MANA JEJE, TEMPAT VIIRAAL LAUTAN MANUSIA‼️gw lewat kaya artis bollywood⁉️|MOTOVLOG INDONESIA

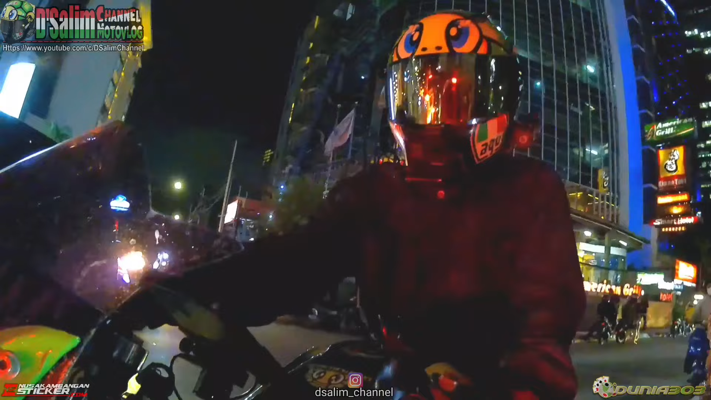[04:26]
Oke, kita belok kiri, sorry, Pak. Ntar dulu, Pak. Gue mau lewat dulu, Pak. Ntar dulu, Pak, ya. Ke kanan dulu biar cepat. Waduh, ramai banget, waduh, ramai banget.
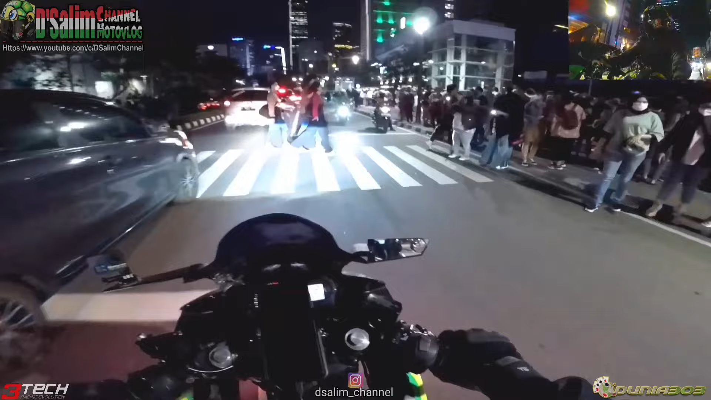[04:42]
Ada yang masuk ya? Waduh, ramai banget, cuy. Ini ramai pekerja atau gimana nih? Gue nggak tahu nih. Ramainya kayak gitu, buset.
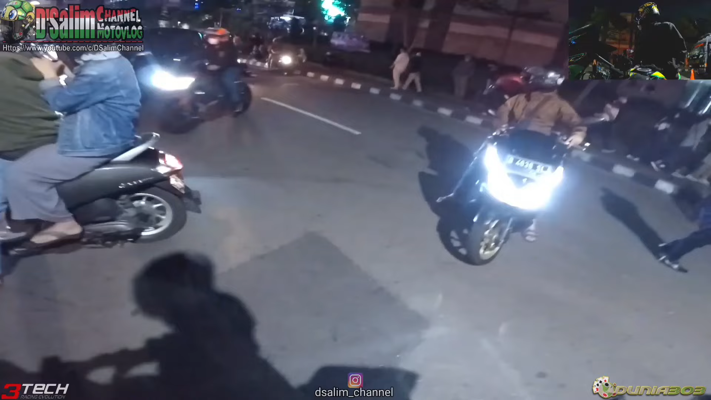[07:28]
Ini nih saya lihat. Kenapa, Pak? Motor. Lewat jalan ini nih.
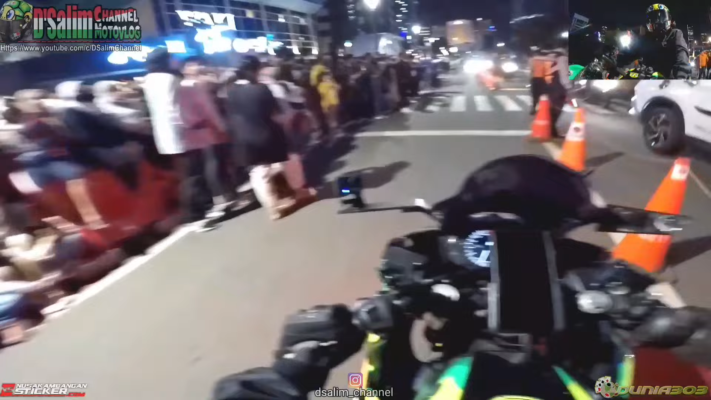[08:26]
Ada jam-jam tertentu rame yang minta ampun, gila kayak lautan manusia, cuy. Cuy, ini kayak artis mau lewat ya. Kayak artis mau lewat, rame banget, cuy.